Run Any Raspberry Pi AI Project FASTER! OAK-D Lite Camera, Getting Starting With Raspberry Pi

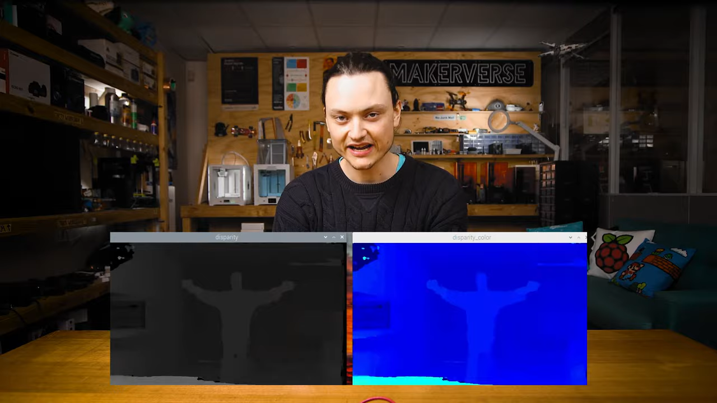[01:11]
The two edge-mounted stereo cameras that are pointed forward enable the Oka-D Lite to create depth maps and determine accurately the distance to identified objects.